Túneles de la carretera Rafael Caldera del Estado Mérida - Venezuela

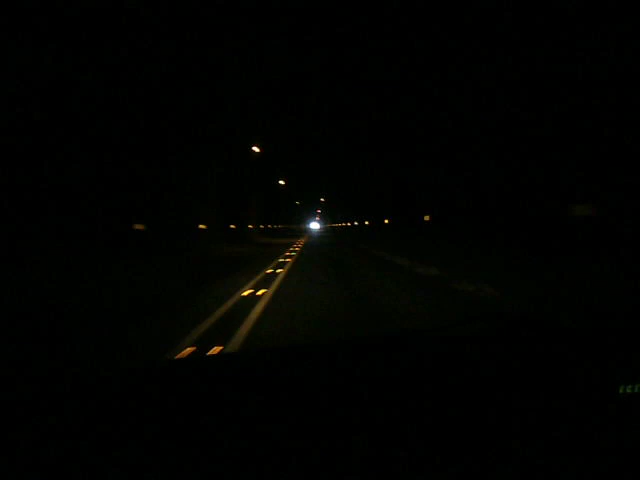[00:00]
Nos estamos acercando a la salida de este primer túnel Les comentaba que ha tenido aproximadamente una longitud de distancia de 2,5 km Se ha hecho un recorrido relativamente largo En comparación al siguiente túnel Salimos de este